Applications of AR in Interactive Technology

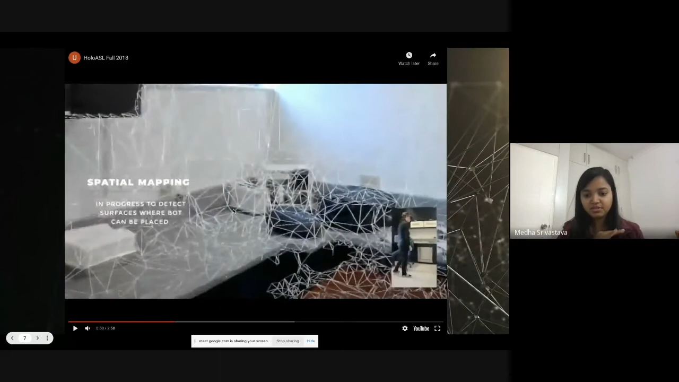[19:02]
model inside that that is a replication of the real world and it it stores the surfaces everything in the 3d model like just by a single scan